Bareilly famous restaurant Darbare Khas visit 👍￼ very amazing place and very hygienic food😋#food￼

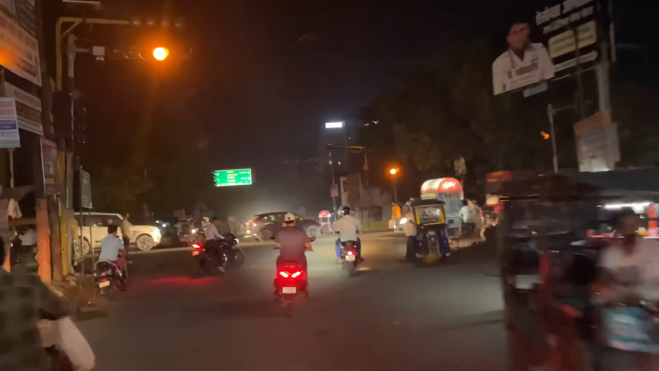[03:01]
और फाइनली दोस्तों हम पीलीभीत बाईपास में पहुंच गए हैं, और यहाँ से हमें राइट टर्न लेना है इस तरफ।